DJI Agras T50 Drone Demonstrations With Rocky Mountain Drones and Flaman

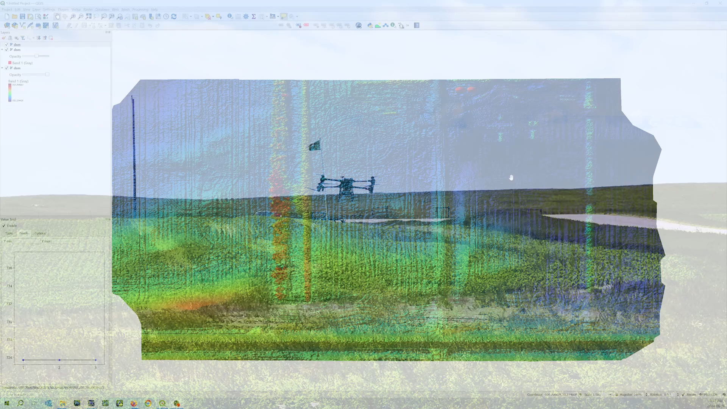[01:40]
as well as terrain models for the purpose of water management in the case of wanting to make use of the data for trenching etc.
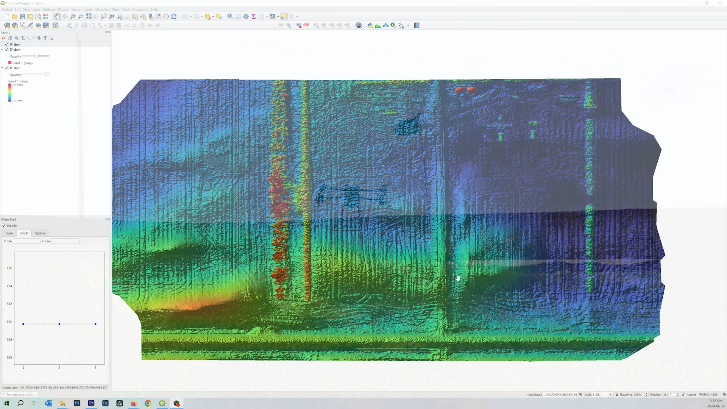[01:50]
And then finally using the multispectral data which has come such a long way and is so accurate now.